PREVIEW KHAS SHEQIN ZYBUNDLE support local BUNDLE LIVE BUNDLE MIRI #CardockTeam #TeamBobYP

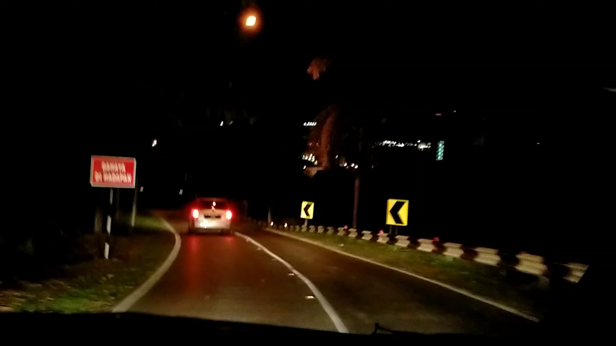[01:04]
Okay, on the way ke Shikinzi Bundle. Kita nak pergi tempat ni. Siapa ada? Okay, Shikinzi Bundle. Kita U-turn di sini. Sebelah kanan dan
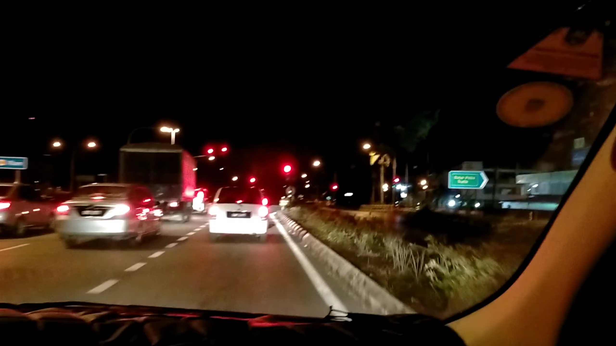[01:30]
pejabat, sorry, balai polis traffic. Okay, kita dah sampai di blok Alamanda.